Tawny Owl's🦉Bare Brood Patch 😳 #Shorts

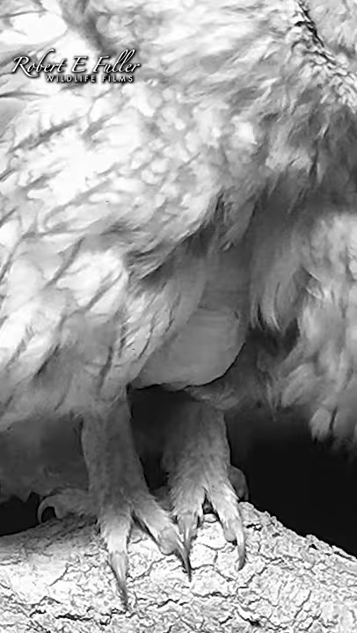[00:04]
This is her brood patch, which helps keep the egg warm with her body heat. Watch as she carefully balances as she plans her entrance.